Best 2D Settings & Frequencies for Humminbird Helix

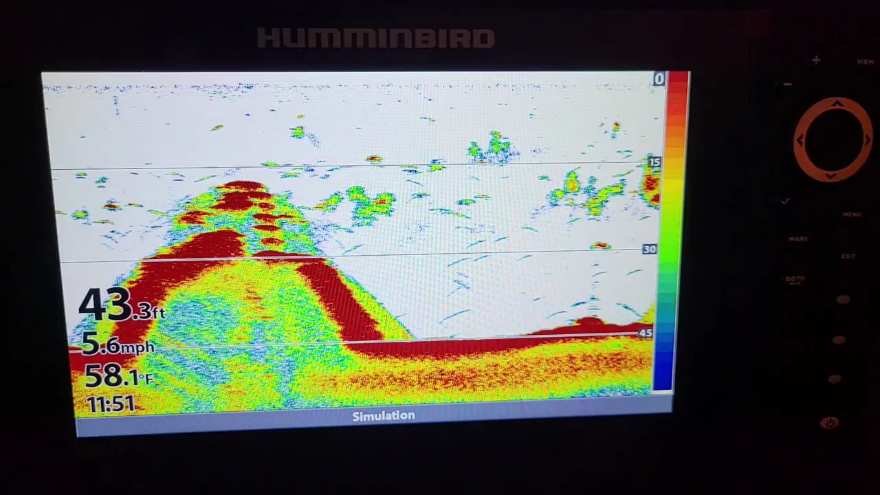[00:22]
On screen: depth 43.3 ft, water 58.1°F, speed 5.6 mph
Hey guys We're gonna dive into these settings right now for 2d and your Humminbird Helix G4n
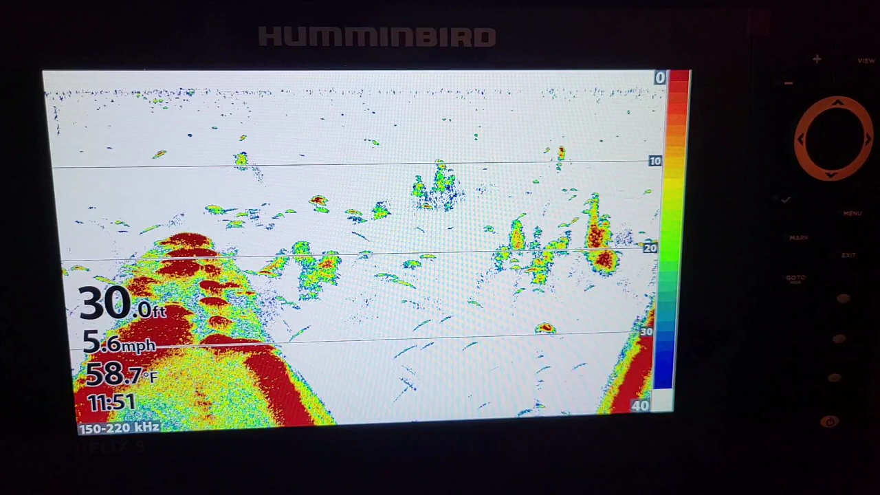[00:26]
On screen: depth 30.0 ft, water 58.7°F, speed 5.6 mph
and The first thing you want to do guys is hit this menu button once and it's gonna bring up your 2d quick menu and sensitivity Sensitivity The cleaner the water in the higher you can have your sensitivity the dirtier the
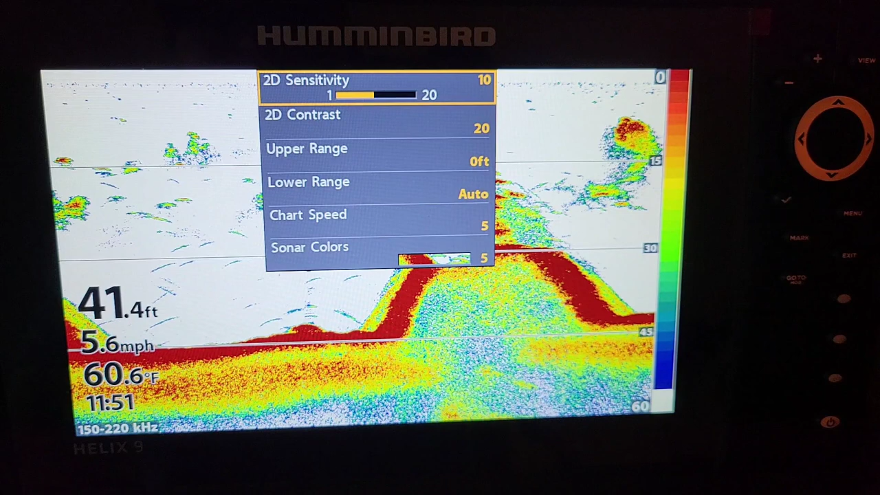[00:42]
On screen: depth 41.4 ft, water 60.6°F, speed 5.6 mph
water the lower you want your sensitivity I like personally for just all-around on any body of water. I like my sensitivity on 12
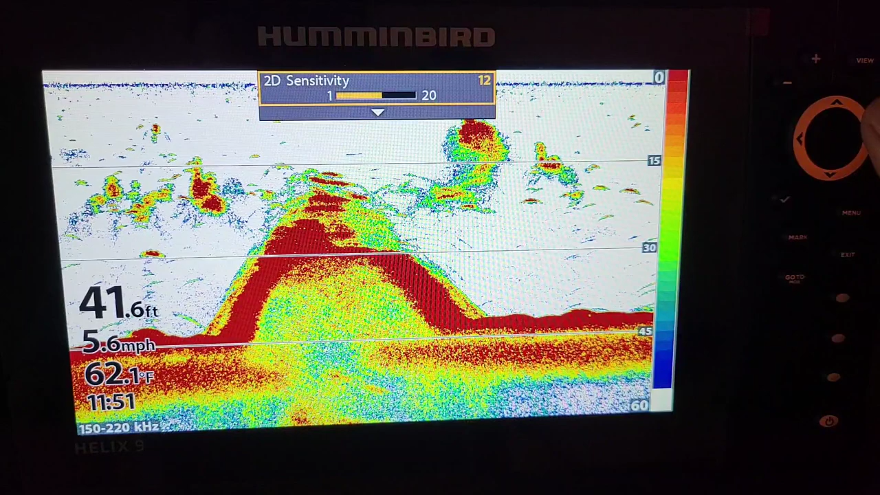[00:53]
On screen: depth 41.6 ft, water 62.1°F, speed 5.6 mph
For some reason 12 works really good my contrast I actually like set up to 30 you can see That by upping the sensitivity we increase some of the green around the hard returns, which are fish and bait As we up this contrast. I like mine set to about 30 27 to 30 and it actually eliminates a lot of this green clutter around The fish you can see these these fish markings and the returns have
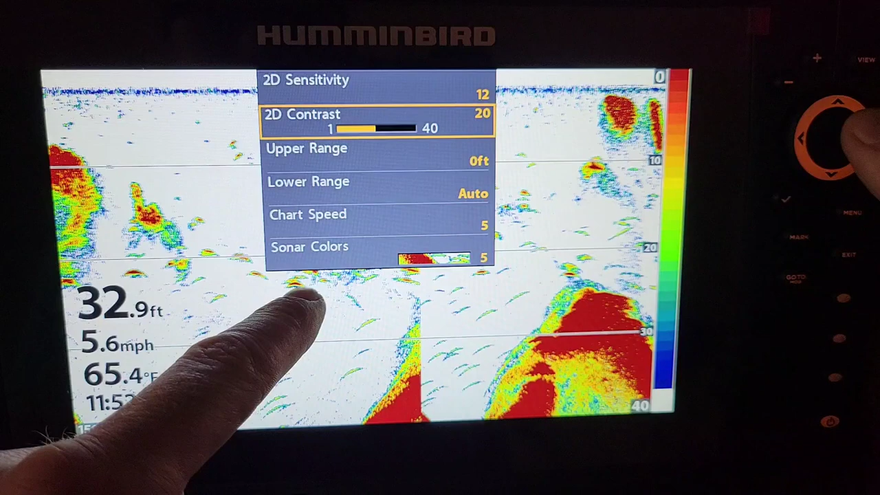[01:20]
On screen: depth 32.9 ft, water 65.4°F, speed 5.6 mph
a lot of green around them There's really no need for that green. I like a good solid return and you can see up to about 30 now we got solid red returns and Any kind of soft bottom is still gonna be green. This is all hard bottom right here is is mostly red But we eliminate a lot of that green just got a nice clean picture of
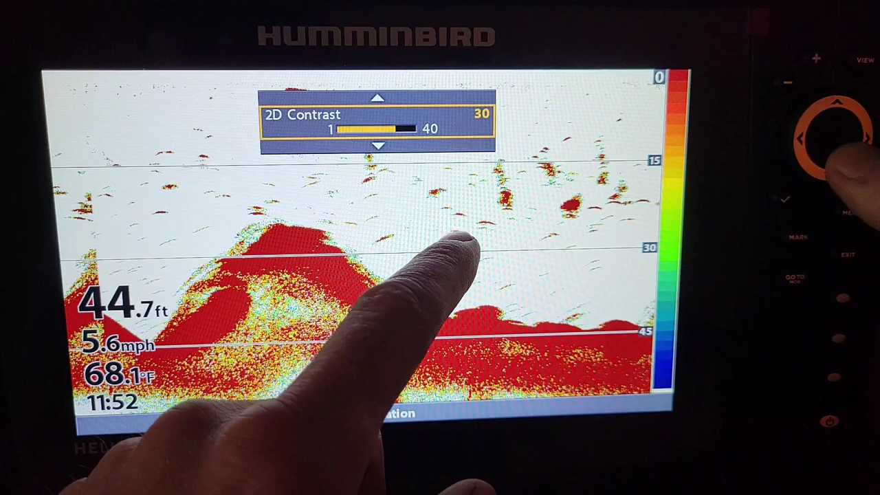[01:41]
On screen: depth 44.7 ft, water 68.1°F, speed 5.6 mph
If we lower that contrast a lot, we just get too much clutter You see all this clutter popping up and we just don't need that these small little these aren't even fish these are actually just
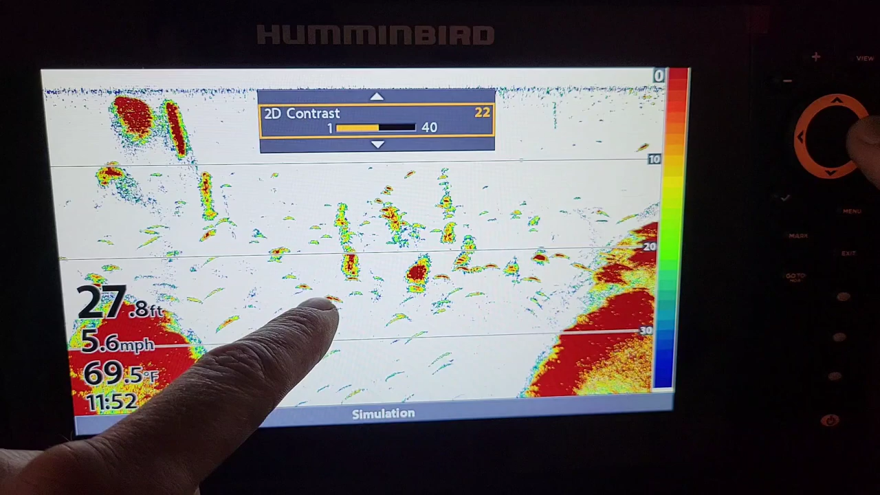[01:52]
On screen: depth 27.8 ft, water 69.5°F, speed 5.6 mph
Plankton and we just don't need those on 30.
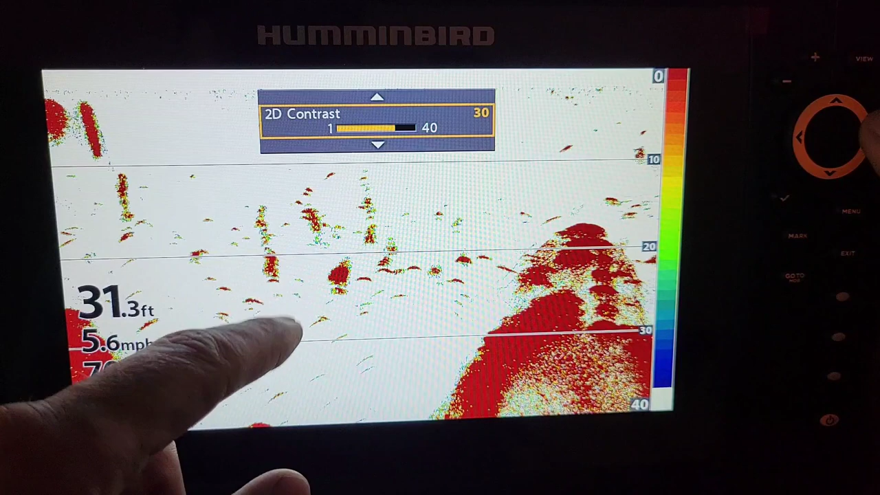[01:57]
On screen: depth 31.3 ft
We are only getting returns of fish and things of that nature Now next thing I want to talk about guys with 2d is on these g4n units. It's a dual spectrum unit It actually the the the frequency that it hits returns on or
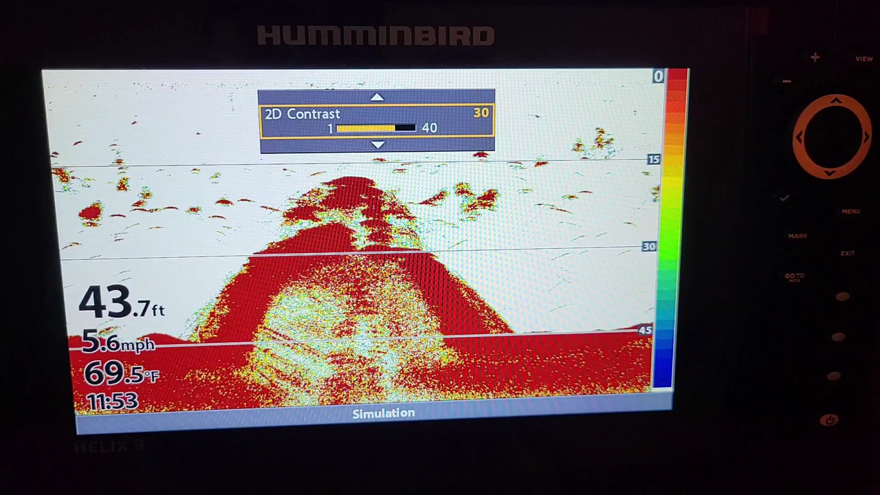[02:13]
On screen: depth 43.7 ft, water 69.5°F, speed 5.6 mph
you got full You got wide and you got narrow. We could actually change these right now We're on full is reading from 150 to 220 kilohertz Which the old units used to only have 83 and 200.
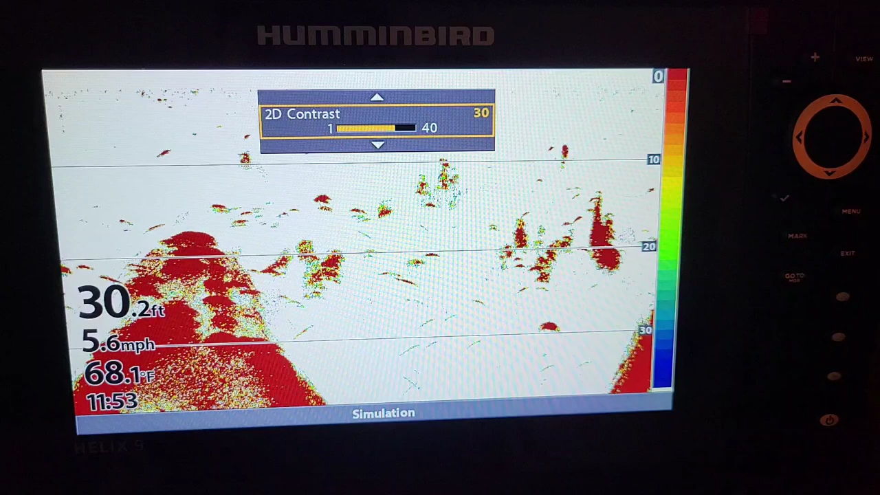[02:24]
On screen: depth 30.2 ft, water 68.1°F, speed 5.6 mph
So we're reading between we're reading a spectrum a broad
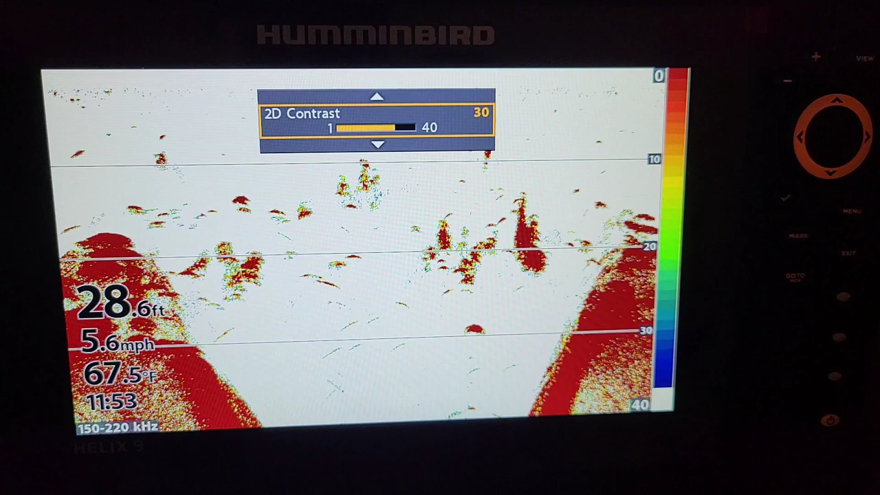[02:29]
On screen: depth 28.6 ft, water 67.5°F, speed 5.6 mph
spectrum of frequencies Which give a good return and we can actually change these by
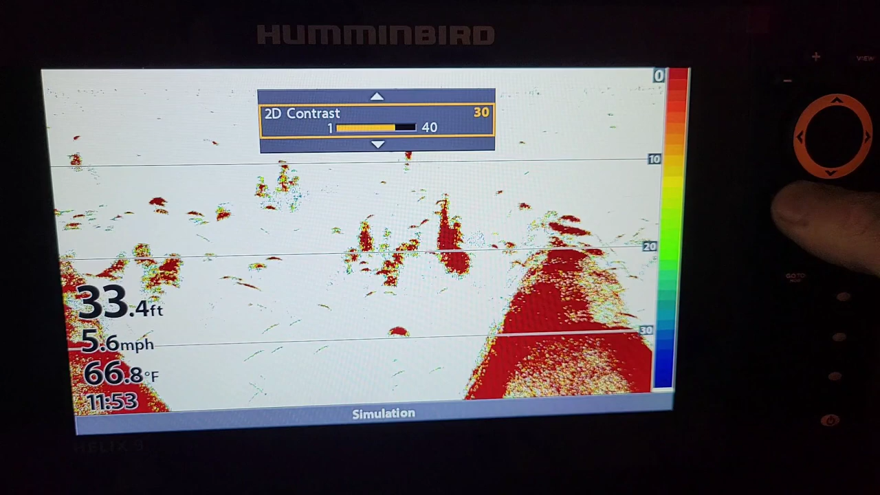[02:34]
On screen: depth 33.4 ft, water 66.8°F, speed 5.6 mph
Clicking this check button right here Now we got exit out of that menu first 140 to 200 180 to 240. That's the narrow and then now we're back on The full the other way to do that guys if
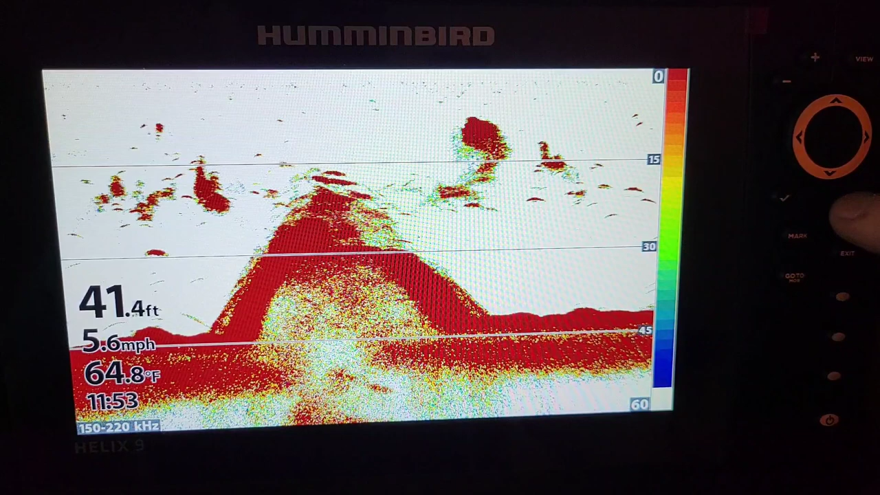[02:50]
On screen: depth 41.4 ft, water 64.8°F, speed 5.6 mph
you hit the menu button twice We go up here on so our sonar menu and we have our display spectrum and We have full which is a 150 to 220 the wide 140 200 and the narrow and The full is your all-round Just best sonar you could have when you're not trying to do specific things If you're looking for schools of fish in a wide area It's going to be shooting a cone down from the bottom of the boat similar to this So if you're in in 20 foot of water,
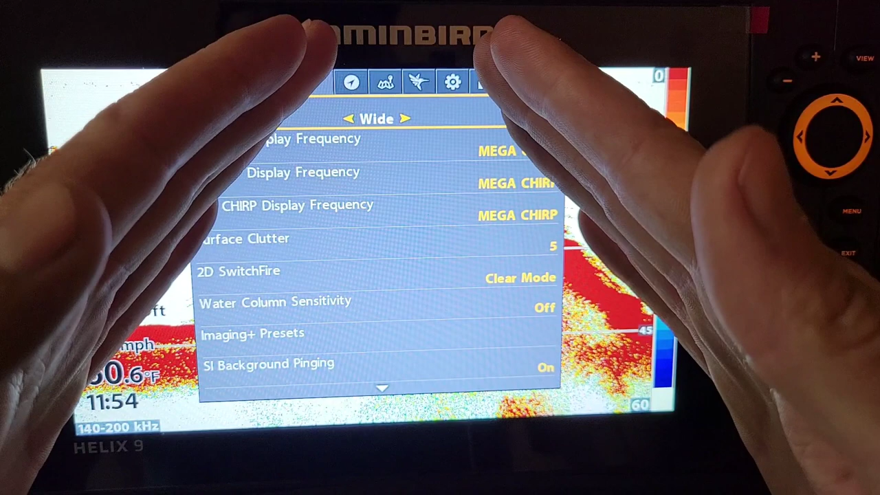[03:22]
you can be getting a cone of about eight feet So you're marking a lot of a lot of the
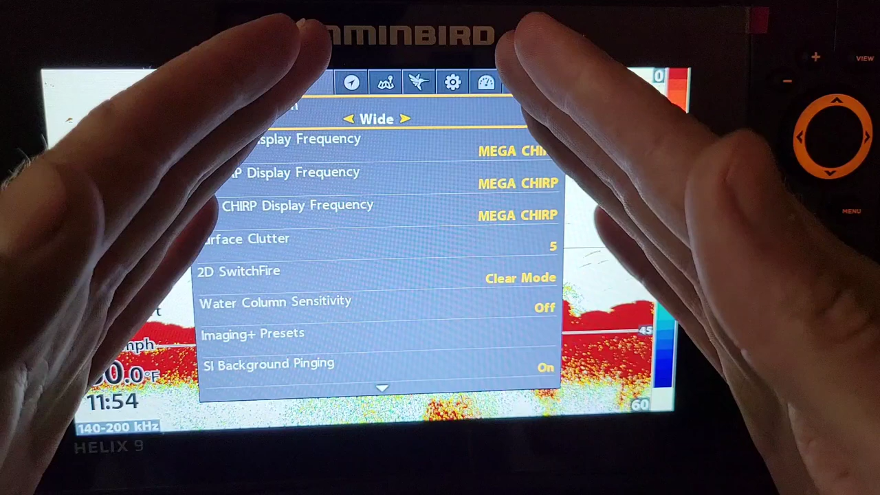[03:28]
bottom of the lake and picking up more fish Now if you're looking for individual fish or a
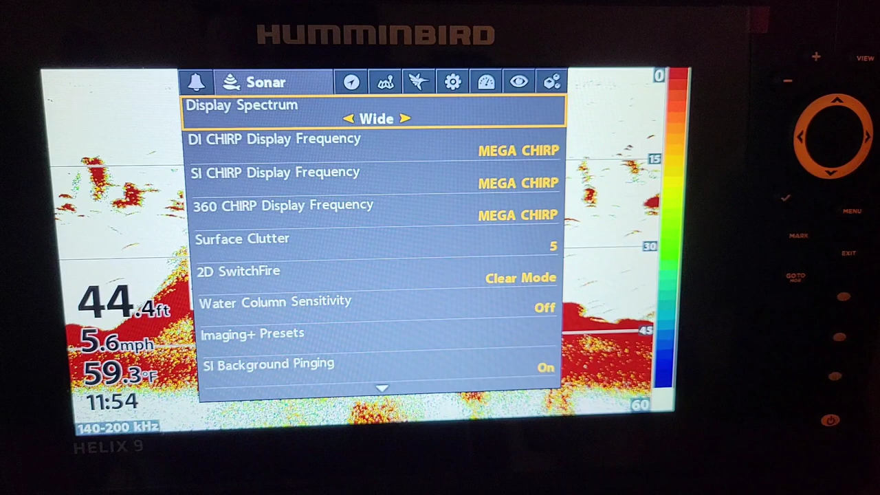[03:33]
On screen: depth 44.4 ft, water 59.3°F, speed 5.6 mph
lot of guys that are jigging And trying to sharpshoot walleyes things like that you want to have your cone set to narrow Which is the highest frequency in 2d and
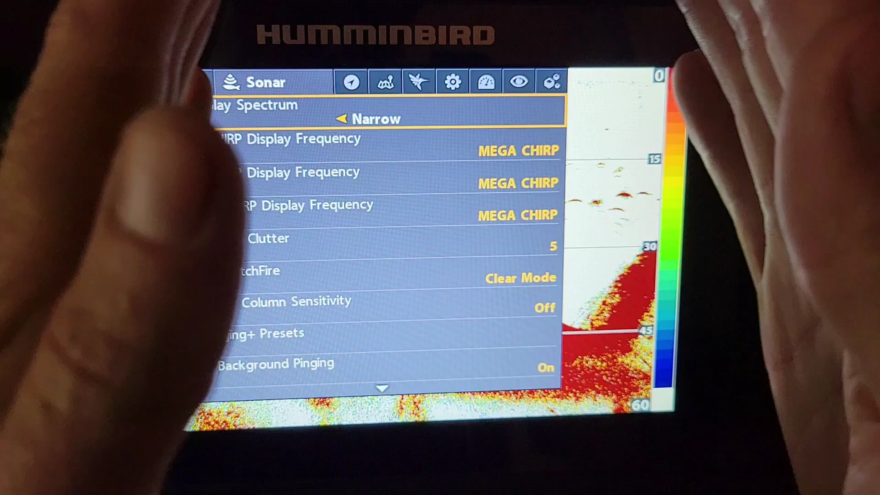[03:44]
it's shooting a very narrow cone Coming out of your boat like this rice right here So if you're in 20 foot of water,